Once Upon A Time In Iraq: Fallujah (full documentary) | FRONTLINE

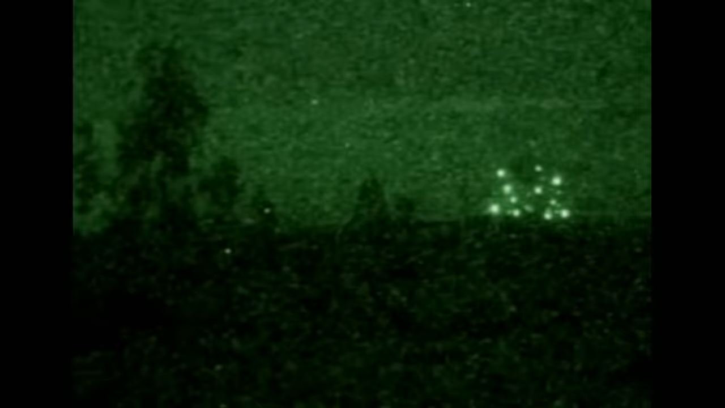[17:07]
And then from out of nowhere, we hear these pops above our head.